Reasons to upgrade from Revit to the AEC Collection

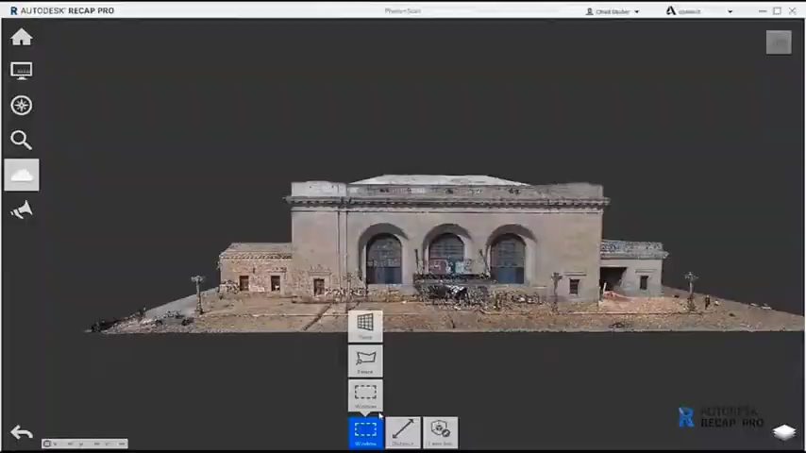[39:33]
it takes in your point cloud information that you might take from a total station, or a laser scanner or a drone scanner or LiDAR information.
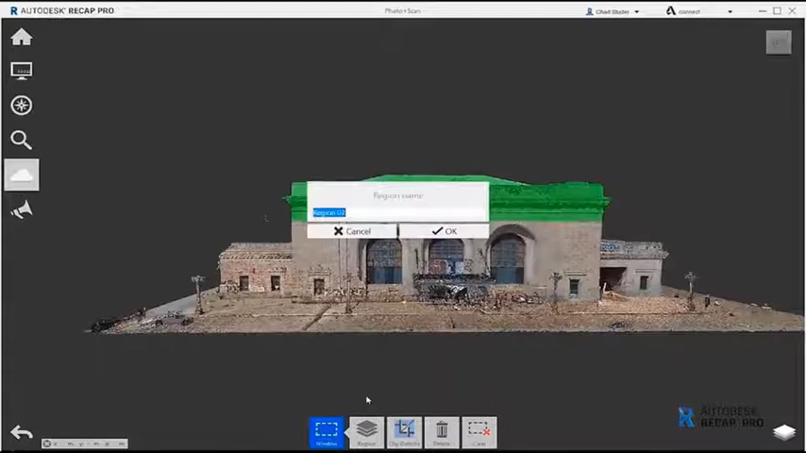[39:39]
You can then break that information up within Recap,
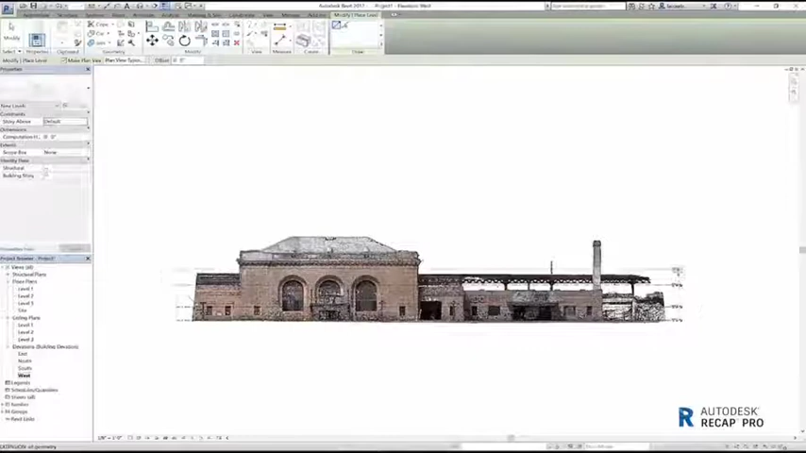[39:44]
bring your 3D point cloud into Revit, so your existing building,
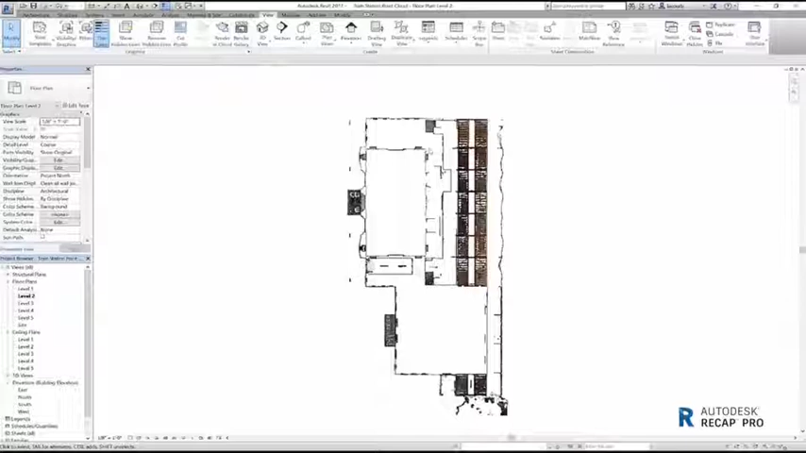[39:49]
for example, you want to refurbish or extend this building.
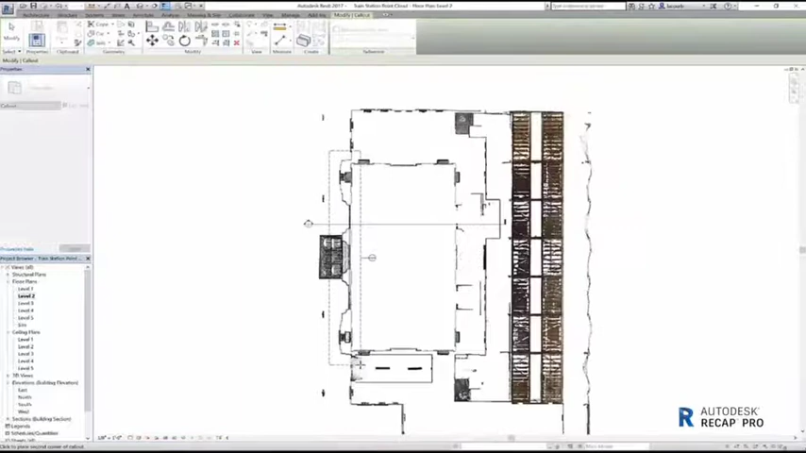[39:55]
You can then model up that building within Revit, and it also has intelligent lines.